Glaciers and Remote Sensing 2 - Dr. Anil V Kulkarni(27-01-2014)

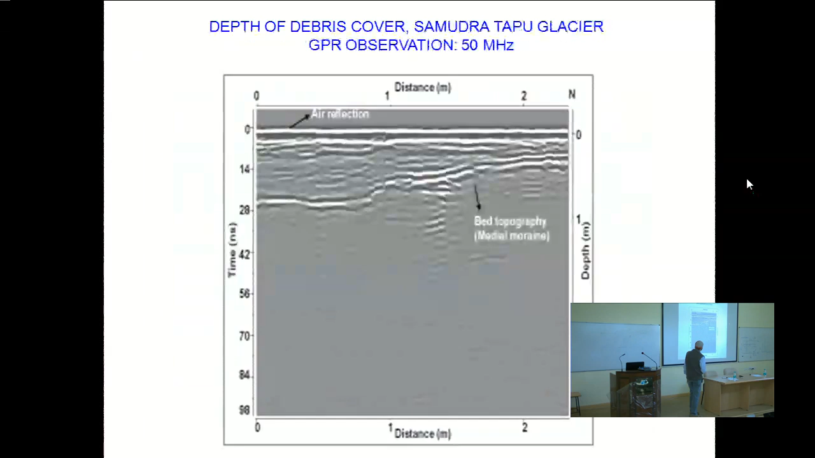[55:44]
or 5 megahertz, then it will penetrate completely into the glacial ice, and it is possible for you to get the depth of glacier. So that is one way of doing it, and you can see here how this can affect the main trail,
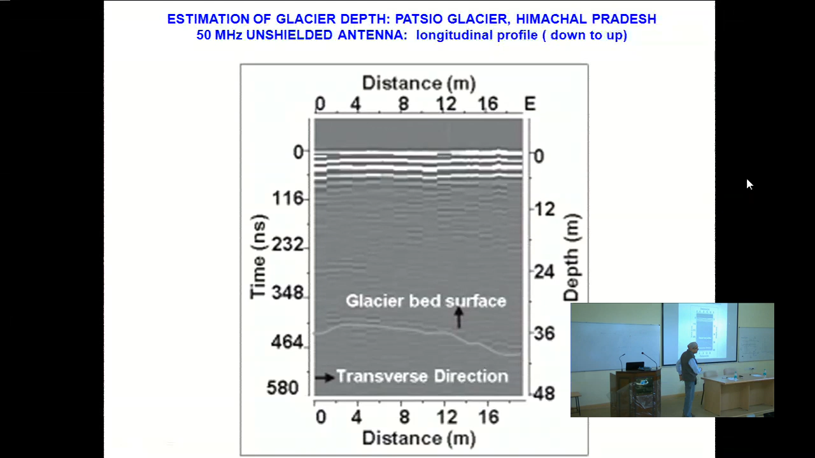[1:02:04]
like it has around 35 meter depth near the terminus, not very high altitude. But beyond that, it is very difficult to use it.